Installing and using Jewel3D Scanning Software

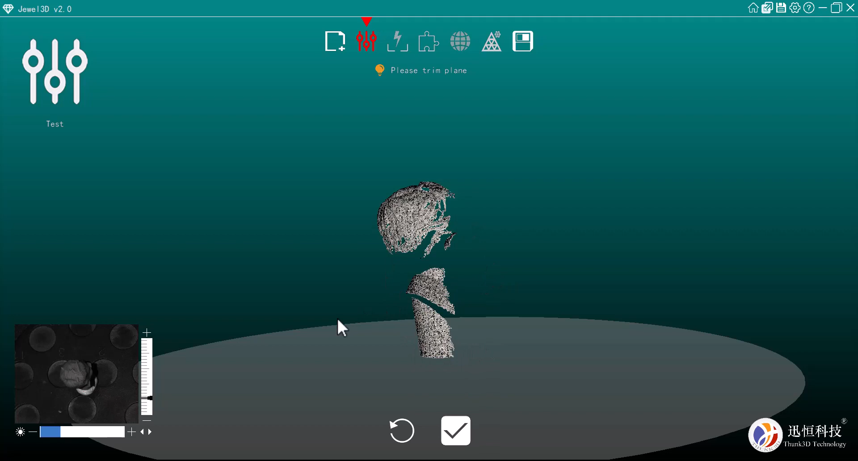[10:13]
once I'm happy with all that there I'm going to start my scan by clicking on save there and the dual 3d
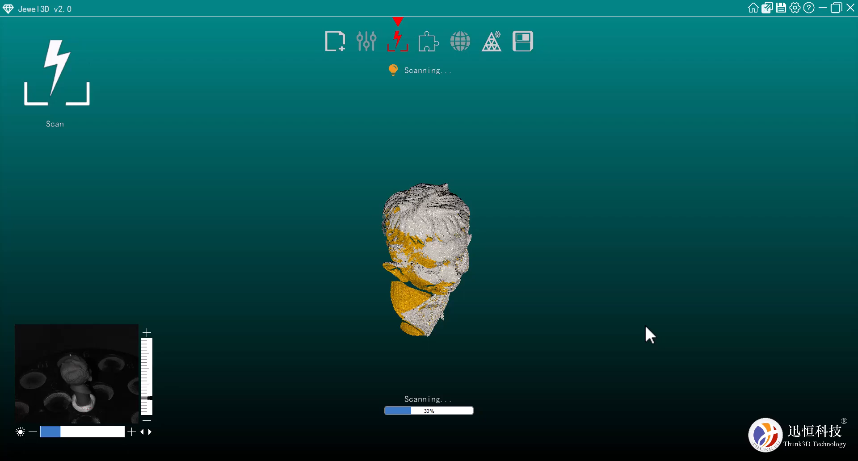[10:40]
center mouse button and you can just rotate it around that way zooming in and zooming out with your center mouse button as well
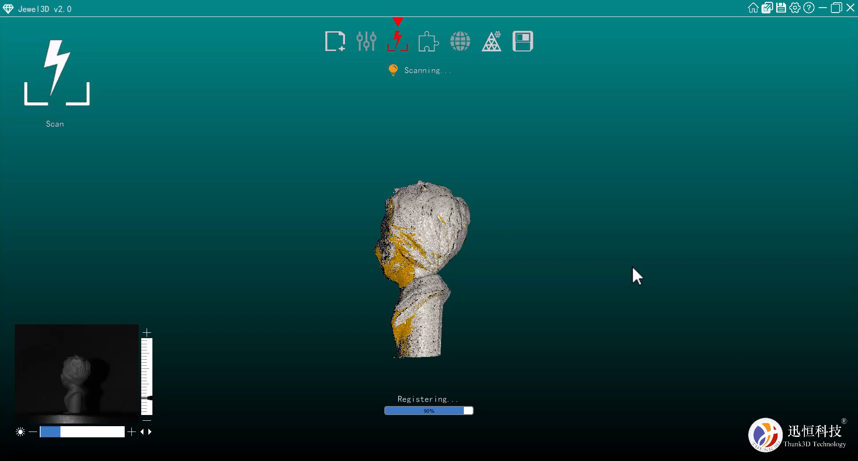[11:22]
okay and now it's just about finished registering there so once that's done we
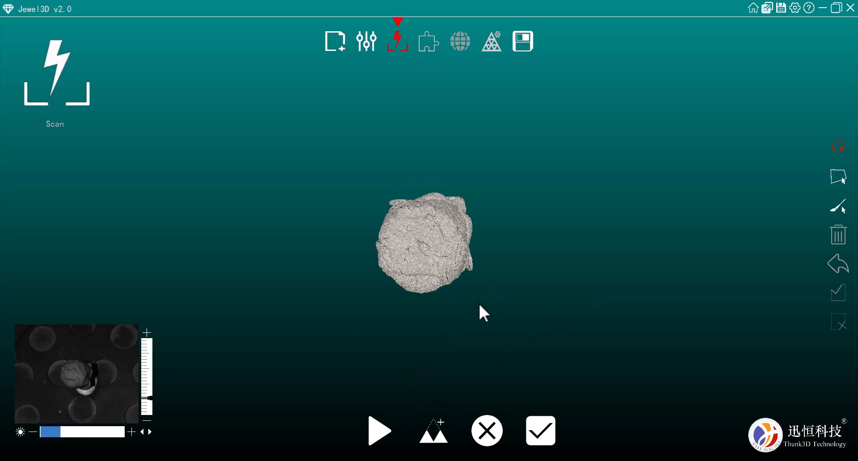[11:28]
can go through and just check what we've got there I'm going to get rid of that little piece there
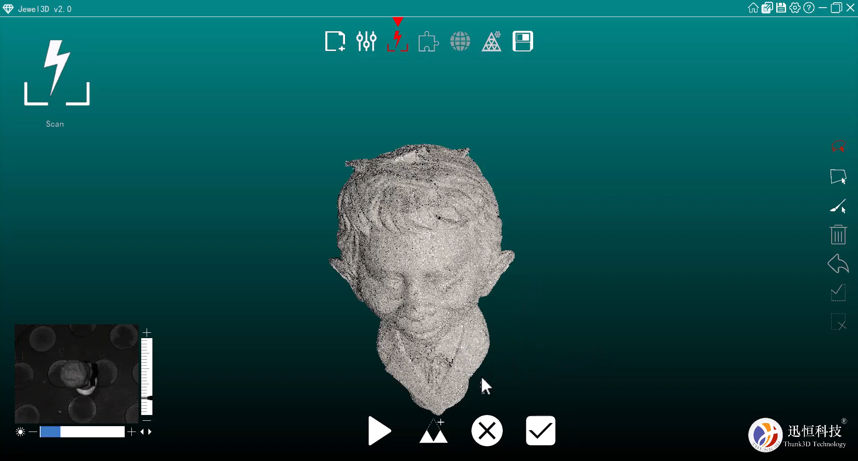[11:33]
just by dragging my mouse with my left mouse button and just highlighting it and just hitting the the bin icon that deletes those selections there at the moment the the normal selection which is what I've got as comes out as default but you can select to a polyline if you want uh or you can paint uh the selection that you don't want so for example if we selected that there we you know uh hold our left mouse button down
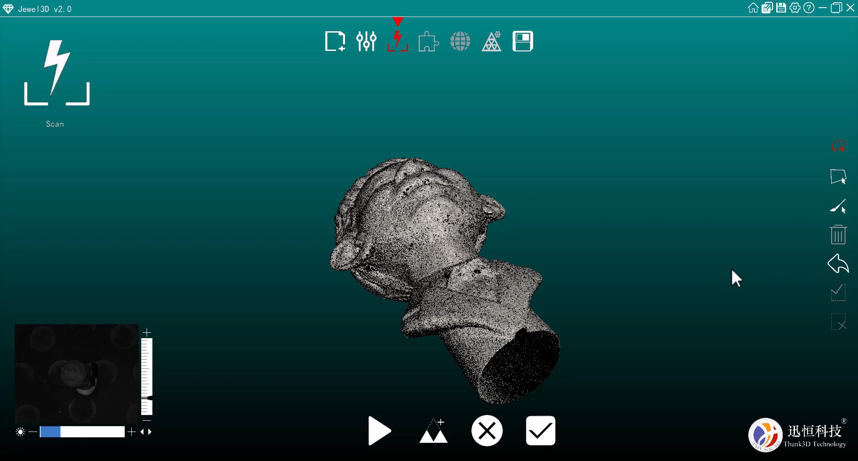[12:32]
paint um you know in there obviously we've got our delete selection so anything that you have highlighted you can delete and we can also undo that scan too uh sorry not just the scan but also what we've deleted so if you selected an area and you've deleted it you can undo it and that'll bring that back out here so just in case you've uh you've
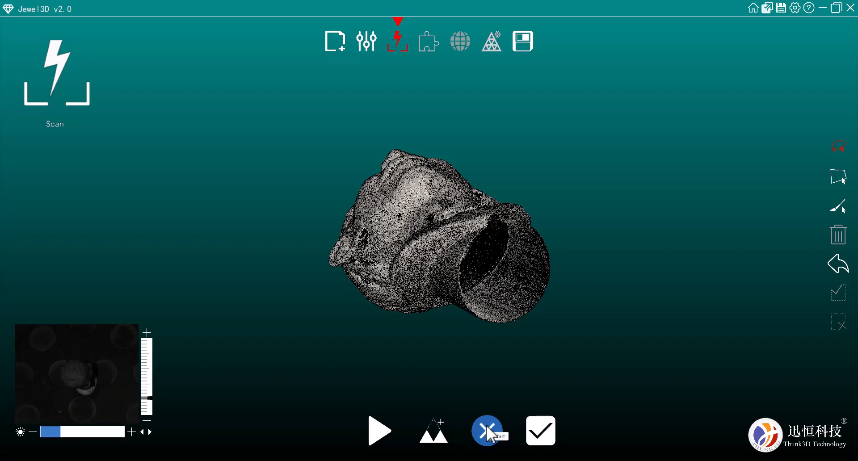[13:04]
you're selected none so um I haven't ever had the need to use these you may though if you wish down here we've got add scan we've got uh restart if you're not happy with the scan altogether and then if you are happy with the scan we can wrap but I'm not quite finished with this one yet I want to capture the bottom side
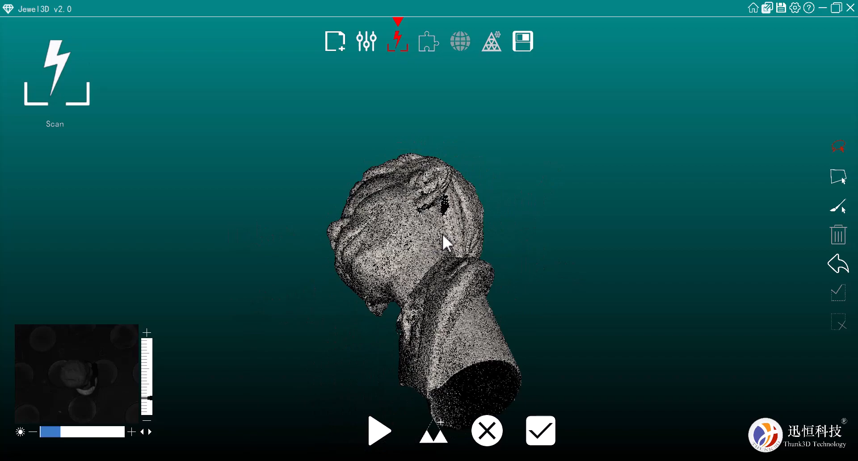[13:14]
uh of the uh of the piece there so what I'm going to do is take the uh the figure off the
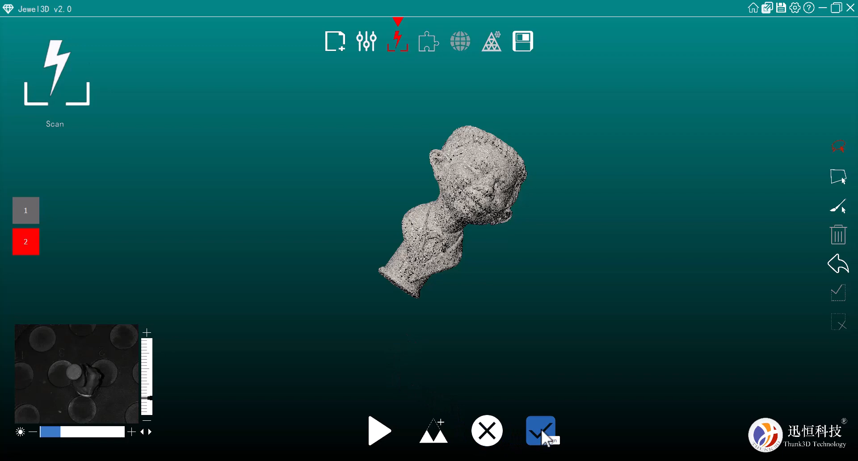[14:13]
the align button there now the new software is pretty good it uh generally will self-align everything that we need it to which is what it's just done there it's figured
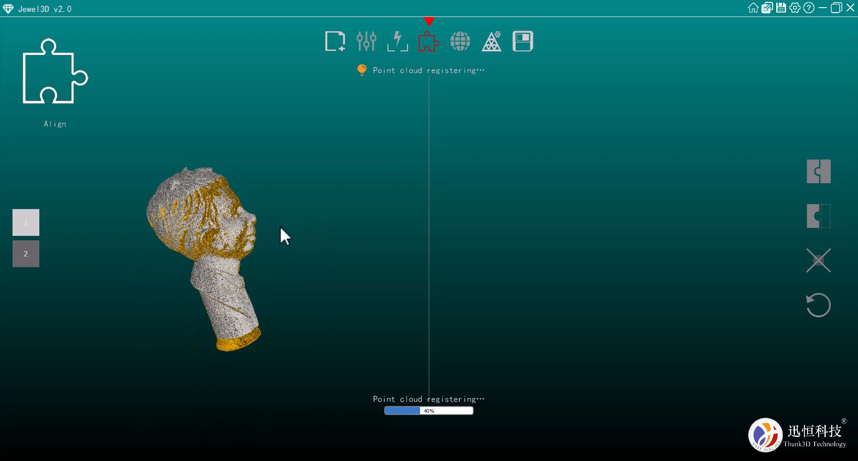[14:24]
out that uh you know it has a definite bottom and a definite top there and so uh it's quite um quite
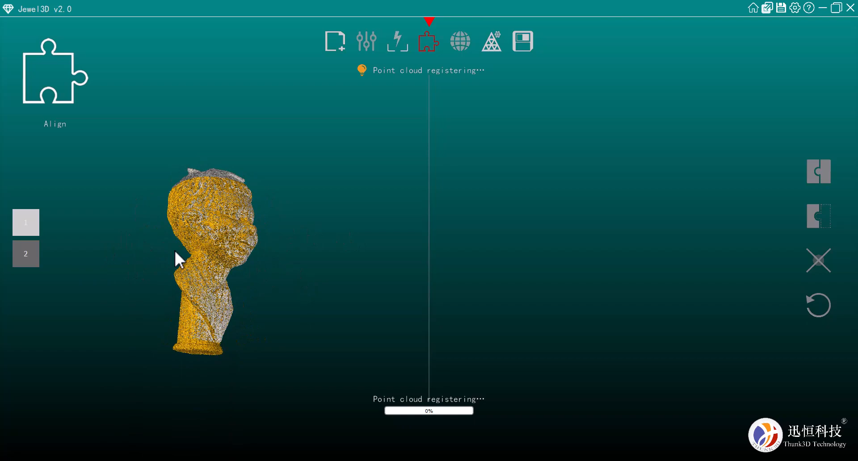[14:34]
easily uh aligned that up for us now if it didn't for whatever reason that's still doing its point cloud registering
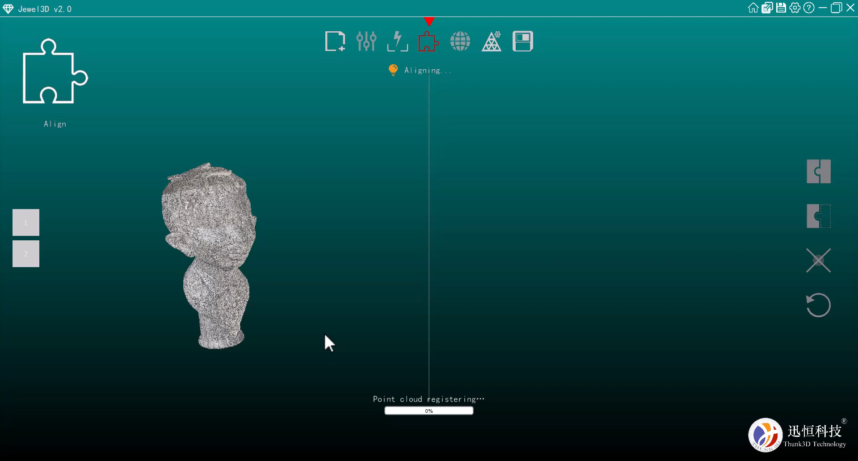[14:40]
here but if it didn't for whatever reason uh then what we can do is come across to the um the cancel here if if you weren't happy with the auto
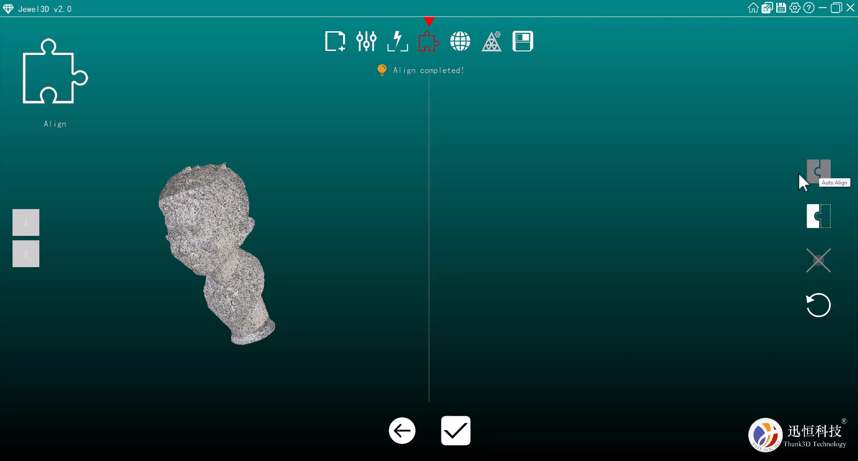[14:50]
align uh so if we cancel that then what we've got is scan here and a scan on this side so we click on two and that'll go to this window here or this pane here
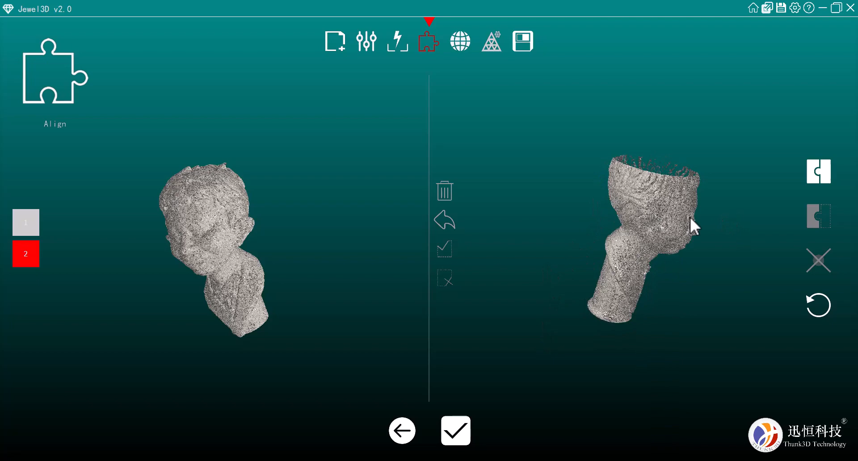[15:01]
and we've got our original scan which you know we haven't got the bottom
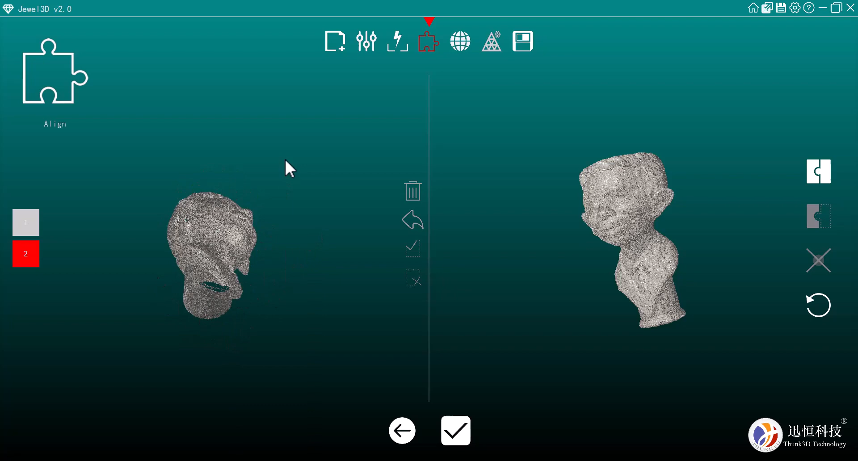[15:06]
section therefore so what we can do with this in a manual scan is we can simply just zoom
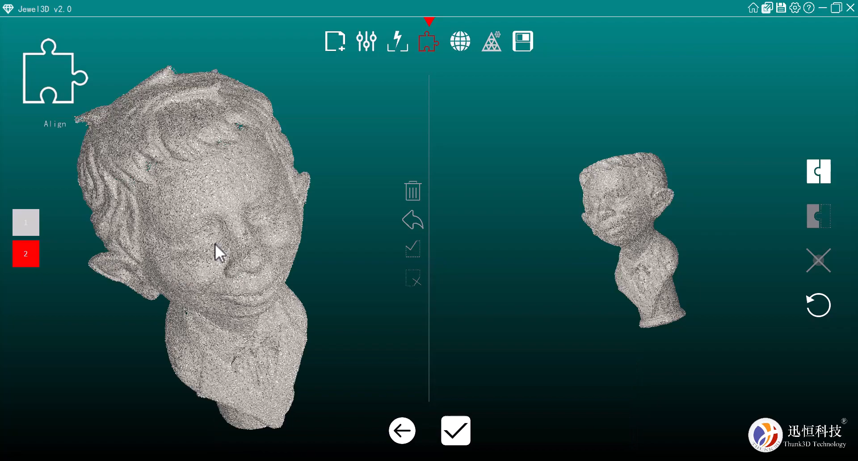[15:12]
in here and let's place some points on some key area
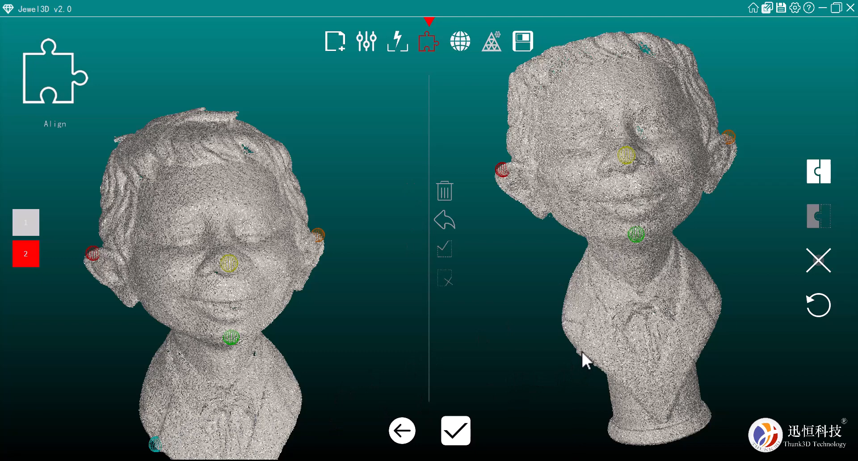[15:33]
mark a line and uh now that we've uh aligned that all up we can see what we've got
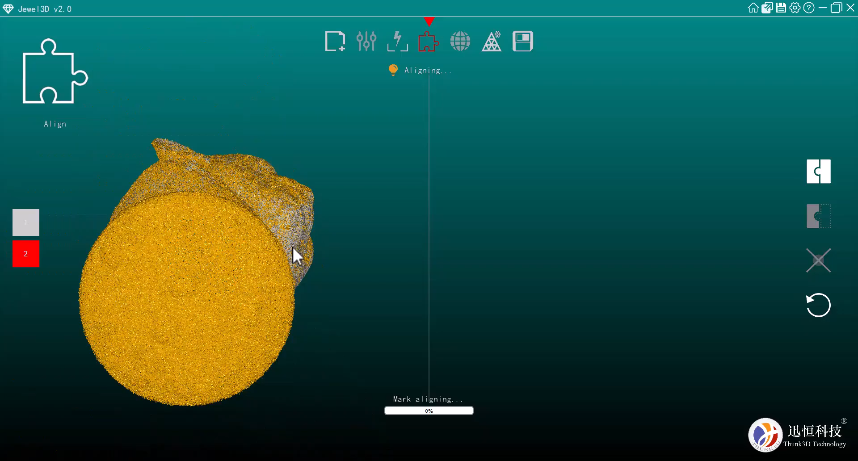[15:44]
we've got the bottom section there it's uh it's aligned all of that up for us and um once it's finished doing its um it's aligning
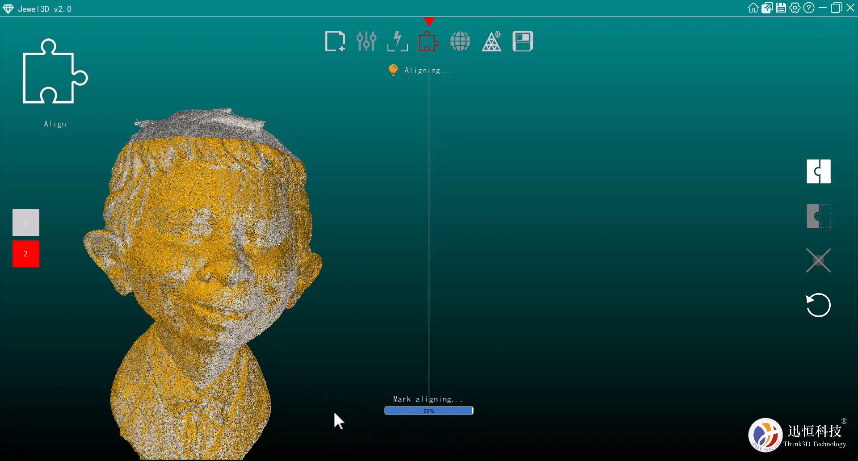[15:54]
there we should be good to go to the next section which if you're happy with that we can click on confirm
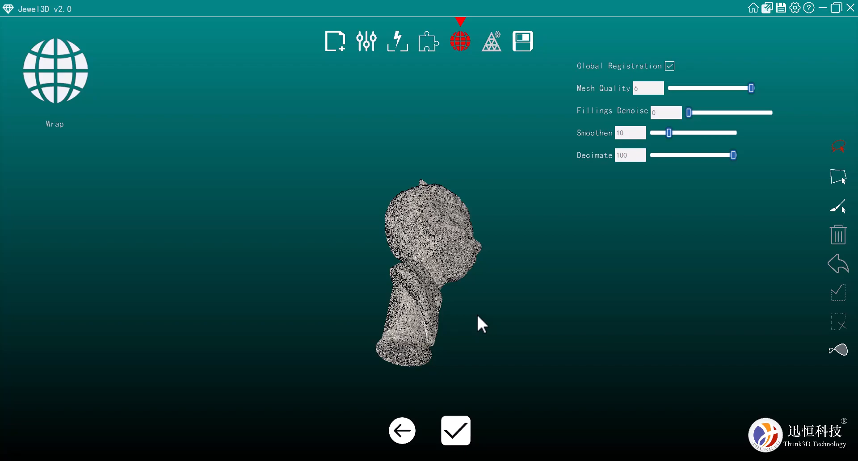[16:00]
now what we've got is um a rough scan here uh so that's not uh finished
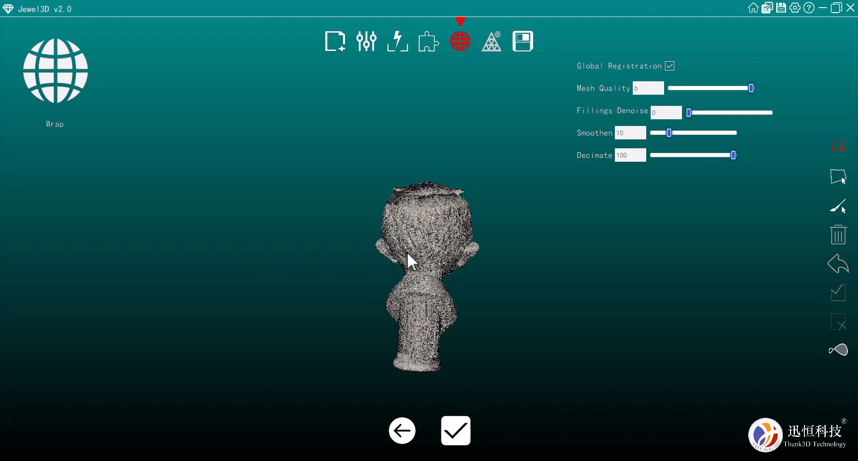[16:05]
quite yet so we can adjust things like your mesh quality now the default that comes out these are all defaults to come out here so the mesh quality is six i'm going to leave that where it is i really want a good quality mesh here um i'm also going to just take that fillings denoise up a little bit more to maybe about four anywhere between four and six i find is pretty
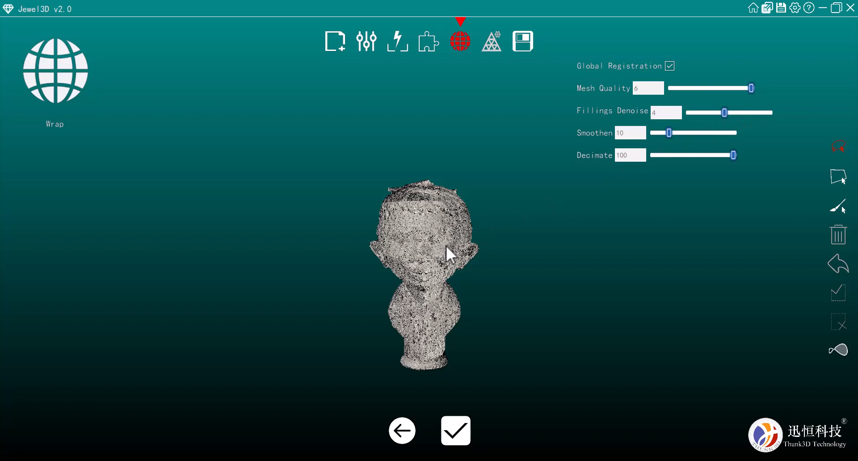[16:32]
good what that's going to do is it's going to denoise any of the areas here so if you've got some you know some chatter uh around the edges it'll it'll get rid of those smoothing uh you know you can smooth it out you can take it all the way up to the top there bear in mind that the smoother you go uh the bigger the file is going to be so um you know take it up to about say 25 to play around with and see if you're happy with that you can always go back if you if you're not a hundred percent and also decimate so you can decimate that
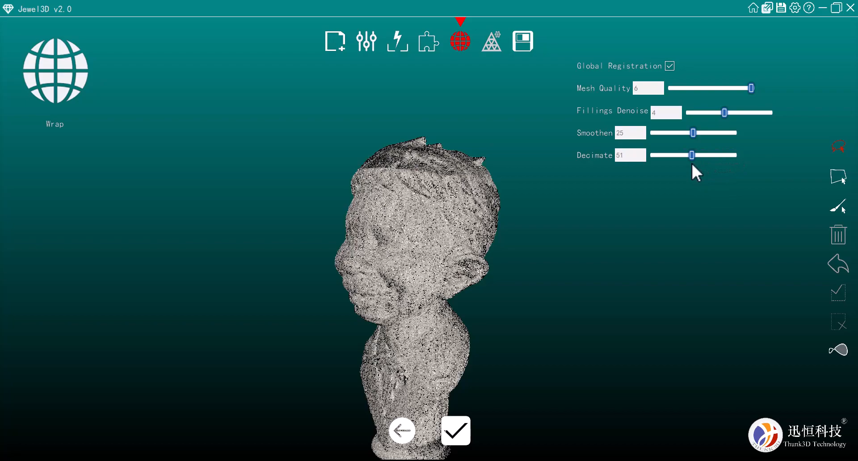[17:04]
down uh you know to say 50 percent of the uh the file size that'll help you know reduce the uh the size